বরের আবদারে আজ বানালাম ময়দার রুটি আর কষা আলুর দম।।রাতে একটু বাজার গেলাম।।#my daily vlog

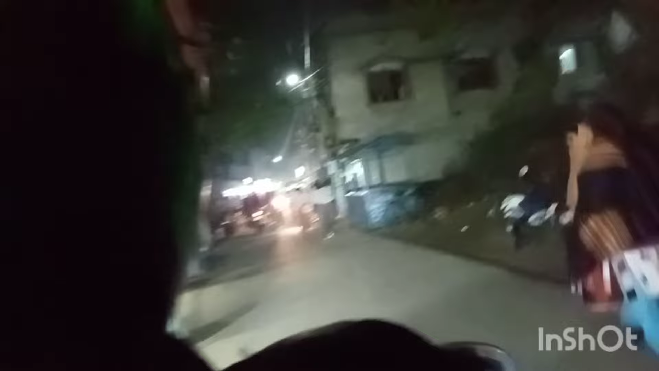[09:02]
একদম ঘোষপাড়া বাজার এখন জমজমাট, তবে আমাদের এই বাজারে সোমবার অর্ধেকটা আর বৃহস্পতিবার অর্ধেকটা বন্ধ থাকে, সেই জন্য আমরা মঙ্গলবার বেরিয়ে পড়েছি যাতে কোনো দিকই বন্ধ না পাই।